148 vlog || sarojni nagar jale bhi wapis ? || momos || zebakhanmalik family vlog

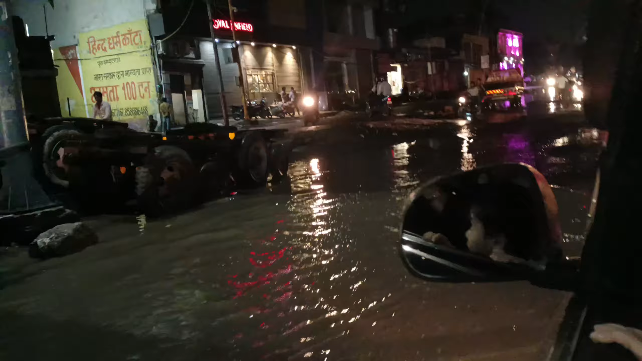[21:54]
रास्ता ही नहीं मिल रहा है यमुना विहार जाने का, चारों तरफ से लॉक हो रहा है रास्ता।
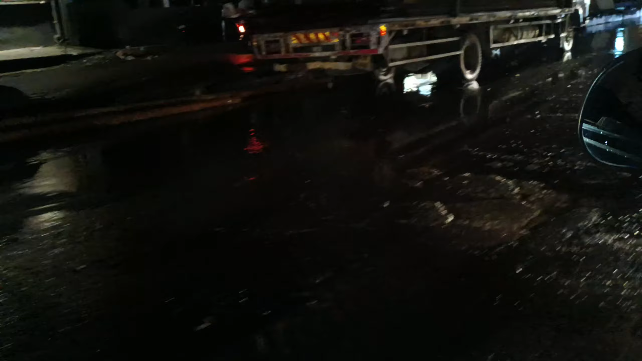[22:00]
गाइस ये हम भी पानी में ही है इस वक्त, बहुत ज्यादा पानी ही पानी हो रहा है बस यहाँ पे।
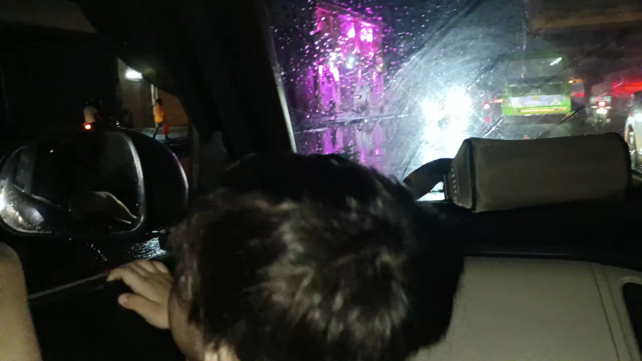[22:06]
ये भजनपुरा वाला एरिया है पूरा, जो पूरा डूबा हुआ, ये तो फिर भी कम है, ये तो फिर भी मतलब कम है, पीछे तो बहुत ज्यादा था जिसकी कोई हद नहीं है। हाँ बेटा चाय चाय हो रही है, चाय सारे में सारी चाय